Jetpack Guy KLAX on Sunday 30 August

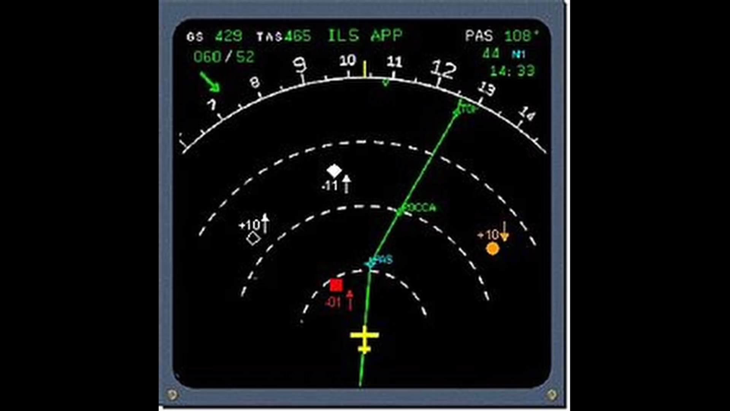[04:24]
view all the traffic around them on a fish finder style scope inside the aircraft or a map if you will. It will map out and show you all the different traffic that is around you and of course TCAS can give you traffic collision avoidance instructions.